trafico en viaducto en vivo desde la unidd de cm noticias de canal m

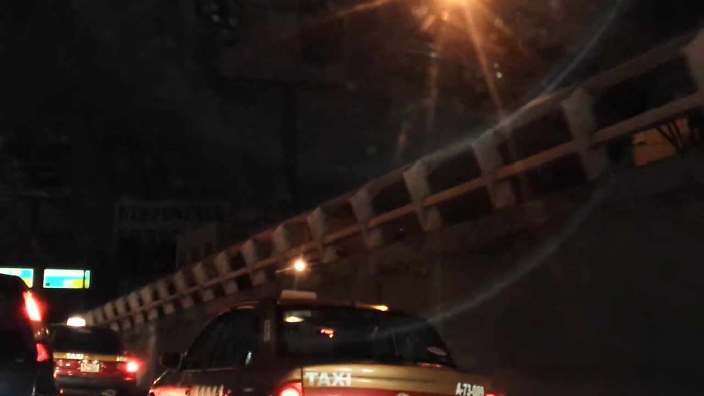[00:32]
para que estuviera tan pesado el tráfico en esta mañana aquí en la Ciudad de México y pues estamos transmitiendo completamente en vivo muchísimas gracias por
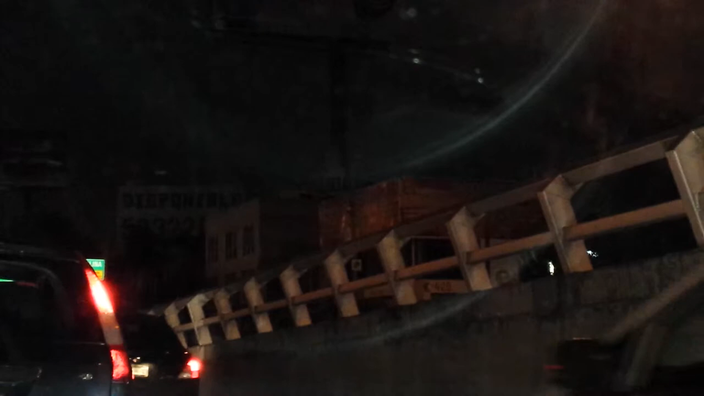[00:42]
acompañarnos a través de Canal M en esta emisión en vivo estamos exactamente en dirección a la calzada de Tlalpan
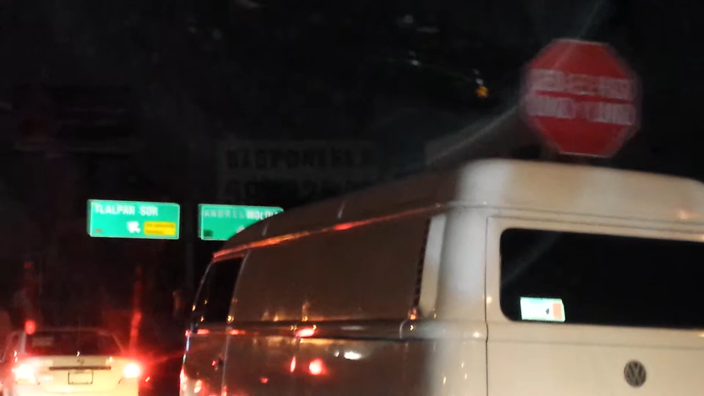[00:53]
ahorita les indicamos los puntos que estamos visualizando
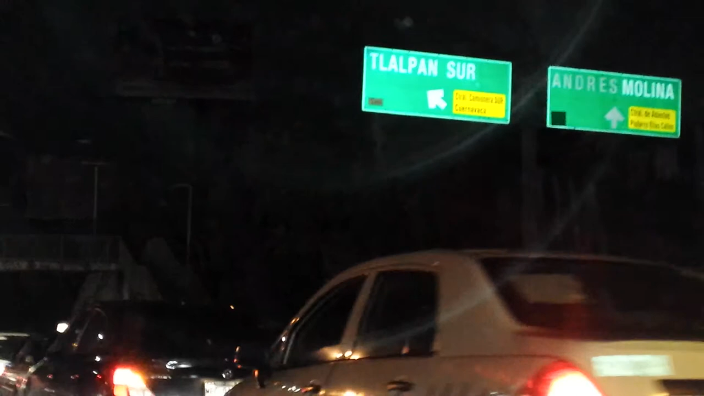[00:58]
estamos exactamente después de la calzada de la viga